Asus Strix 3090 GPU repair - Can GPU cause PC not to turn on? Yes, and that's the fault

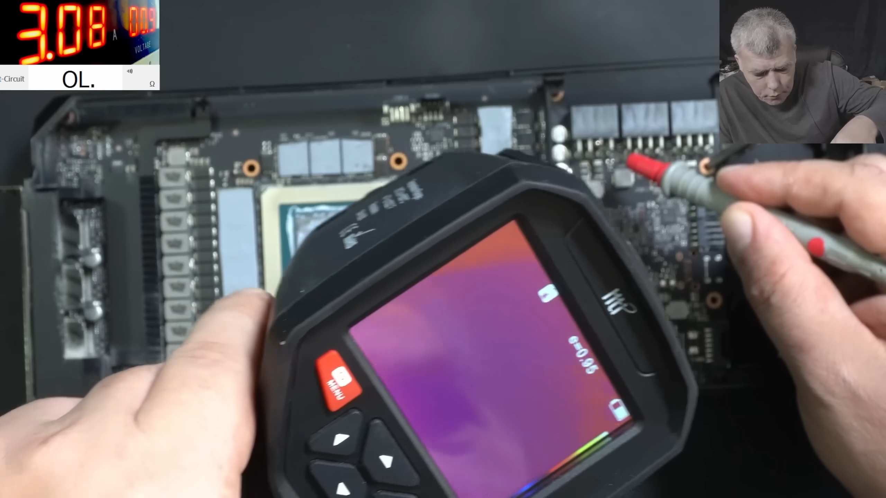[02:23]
What is getting hot is actually the GPU. You can see it. Yeah. So what you see here is actually the other GPU. The driver is shorted and probably the GPU is dead.
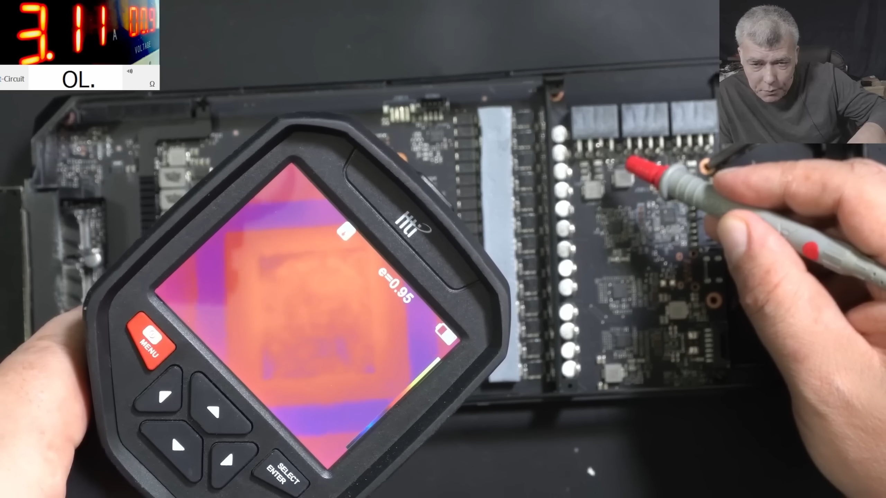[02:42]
Let me raise the voltage. But which driver is shorted? That's the question. I mean, we can check even with the GPU. But probably it's dead. Anyway, let's find the driver. Let's remove the driver.
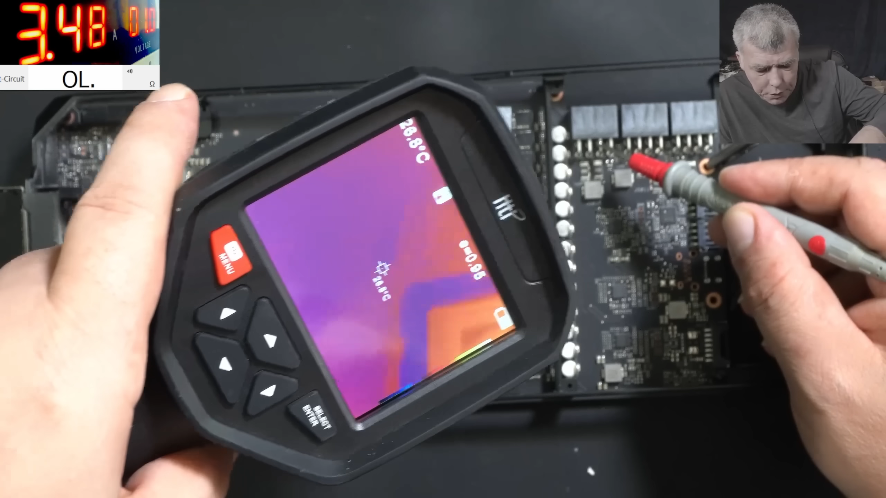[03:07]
And the graphic car should work without the driver.
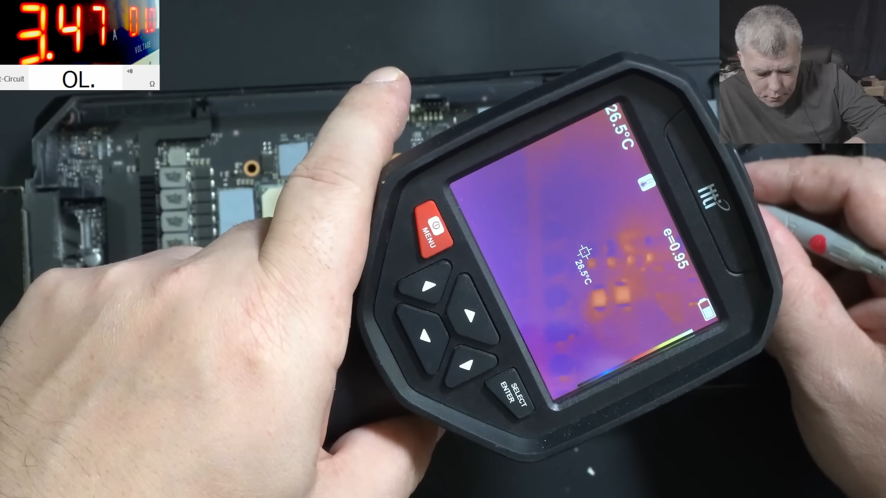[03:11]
The current resistors are getting warm.
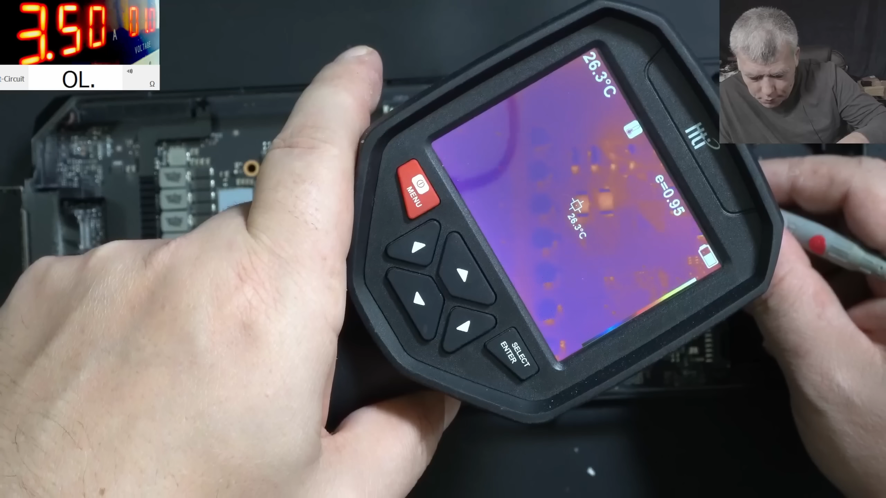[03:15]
On screen: spot 26.3°C
So let me come with the current after the current resistors.
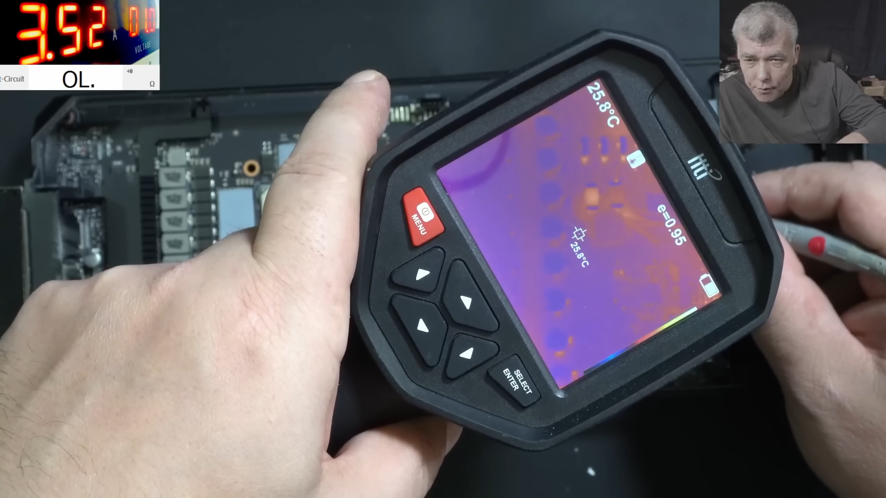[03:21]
On screen: spot 25.8°C
Yeah, here.
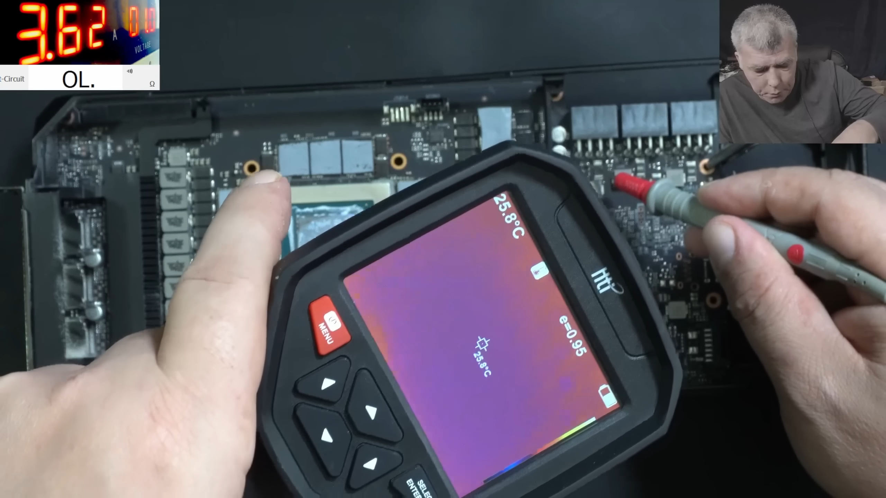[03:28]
On screen: spot 25.8°C
And it's taking 3.6 amps. You can see which one it is. Check that. You can see. It's just slightly warm.